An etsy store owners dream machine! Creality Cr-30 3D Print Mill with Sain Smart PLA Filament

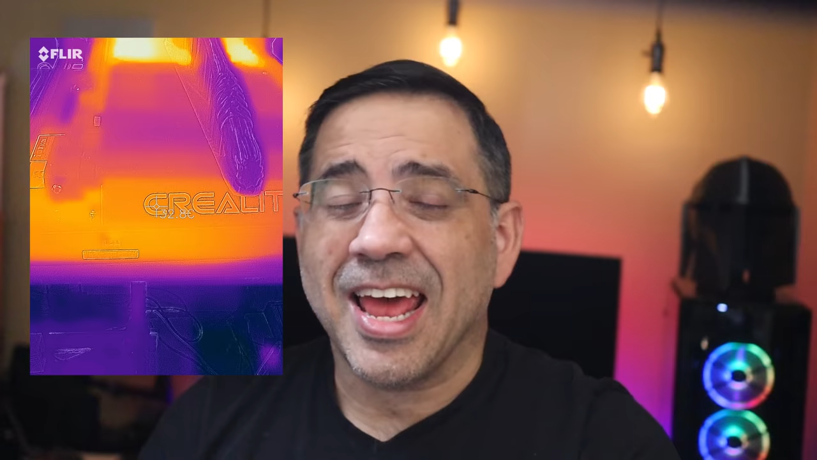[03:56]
It's really worth it. Now, while the conveyor belt is one of the most standout unique features about the CR-30,
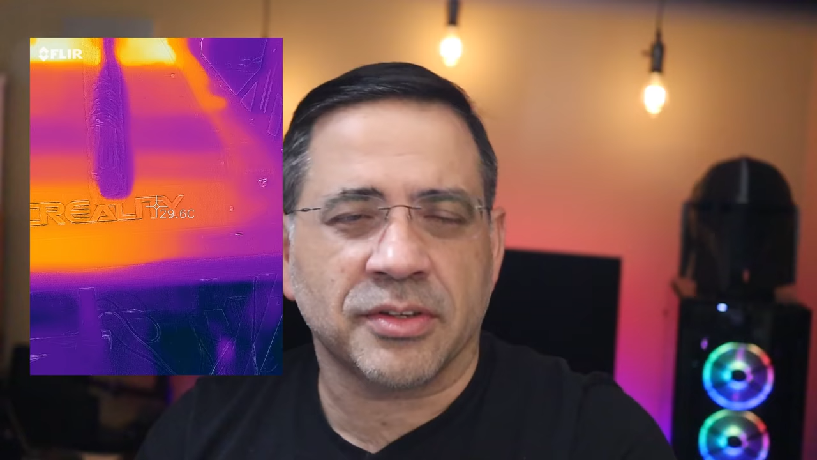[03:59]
the heating mechanism and how it heats the print surface is also really unique.
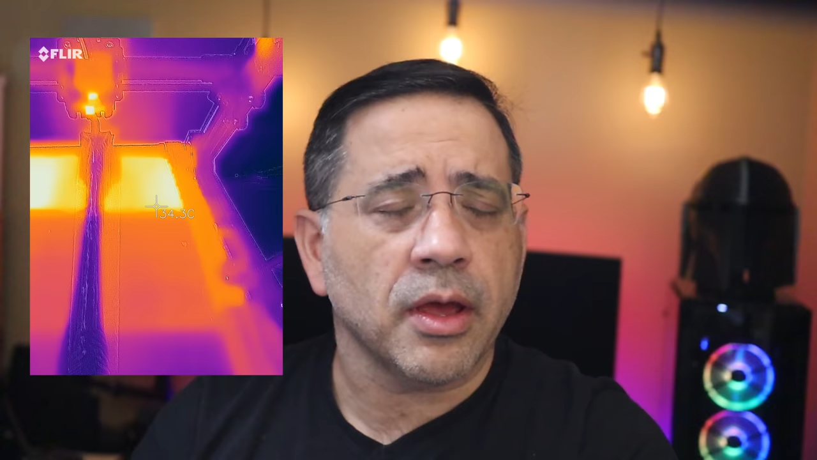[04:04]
And as you can see here, the primary heat surface is going to be where your print head meets the actual bed itself or that conveyor belt. But other areas of the printer are heated as well. And that was a surprise to me. I don't know if this is just heat leaking through the sides, but you notice on each side, the rails themselves also tend to warm up. And at the very front where you have the Creality logo, that also warms up as well.